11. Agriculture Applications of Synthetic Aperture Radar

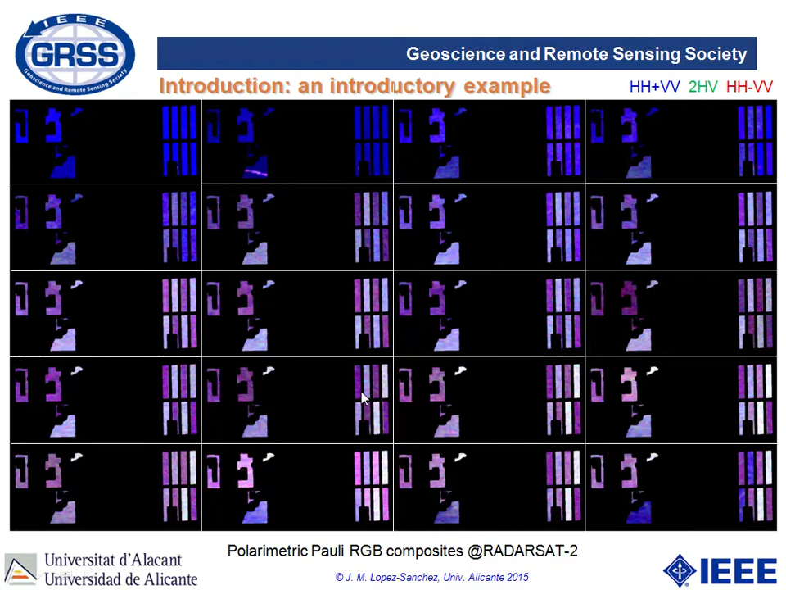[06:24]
So, you can see how, first of all, the different crops present different responses as sometimes. For instance, here you can see how these are distinguished from this, and this can distinguish from this, and also from this. So, the first idea is that different crops exhibit different responses. So, in principle, these images can be used for crop type classification.